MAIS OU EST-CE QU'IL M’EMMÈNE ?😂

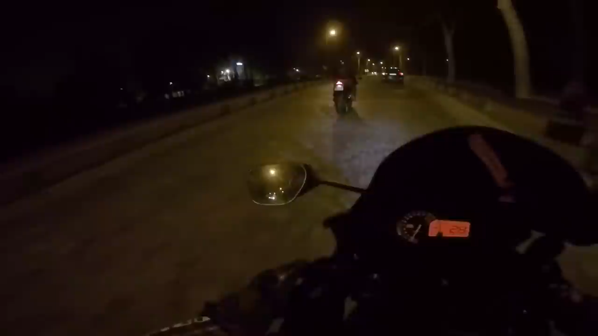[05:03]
Où sont les prostéputes ? Ah, il y a un client là. Ah mon gars c'est tellement glauque.
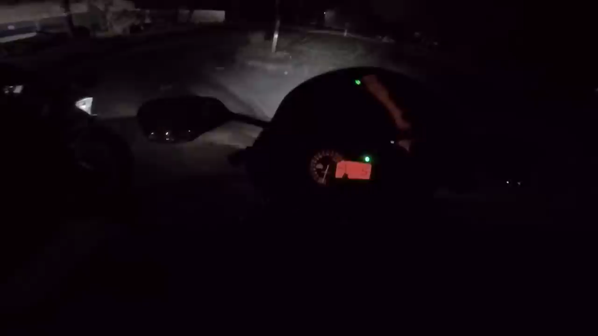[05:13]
Ah quoi il y a une ambiance d'enculé ici ? Ah c'est tellement glauque ! Pour un truc d'Halloween ici ce serait mortel. Là il y a une ambiance de malade. Ouais je suis chaud pour se mettre ça juste en dessous du lampadaire pour capter le maximum. Ouais voilà c'est ça, c'est surpenser à ça ouais.